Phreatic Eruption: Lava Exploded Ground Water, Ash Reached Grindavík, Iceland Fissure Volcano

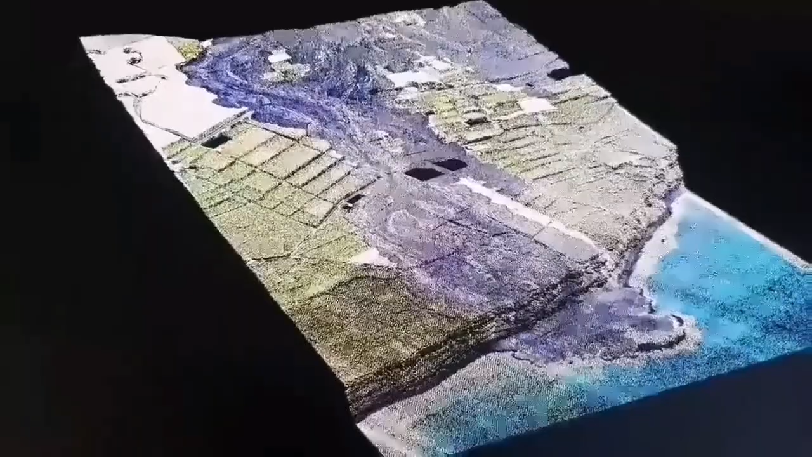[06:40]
This is a 3d model we have created and it shows the lava flow.